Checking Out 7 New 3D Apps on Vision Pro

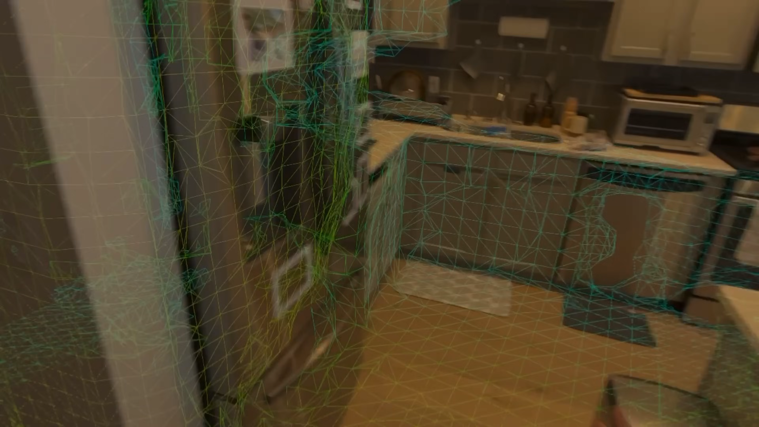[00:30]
And something kind of cool about it is I can go into my bedroom here which is actually pitch black. As I walk in here I can see and clearly walk around the room even though it's pitch black.
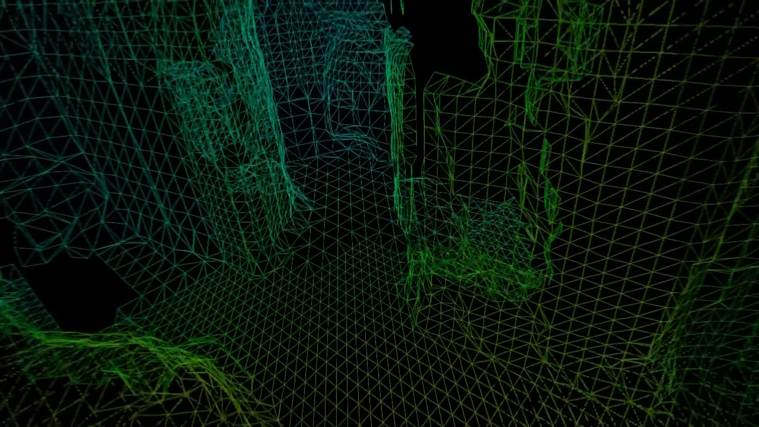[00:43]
You can't see my hands. I can walk towards, I know this is my closet,
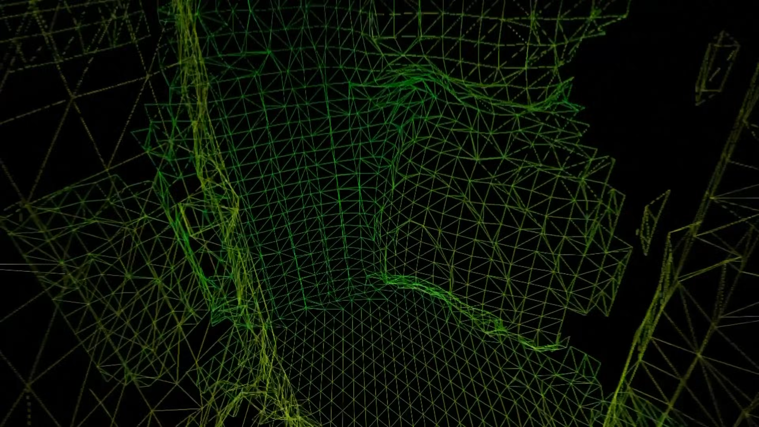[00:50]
but I can kind of confidently walk around even though it's pitch black. So it's a cool little way to use some night vision here.
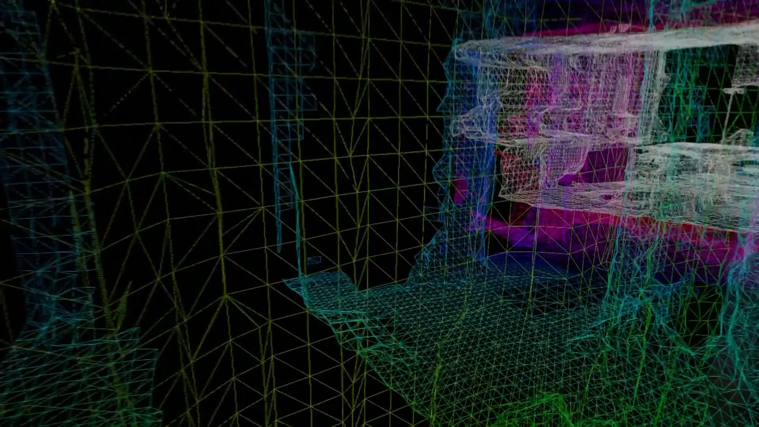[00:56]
You can see through the walls it meshes everything. And let's go back outside.